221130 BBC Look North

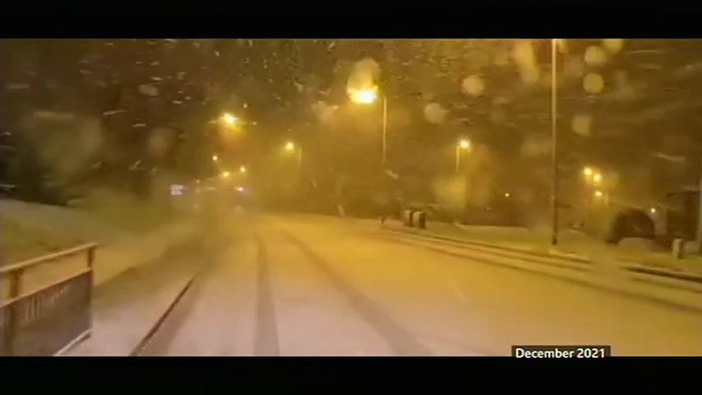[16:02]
Very heavy snow, it's a bit uncomfortable, but wipers are on full blast. You've got your red light on for the grits, so you can see your grits working properly.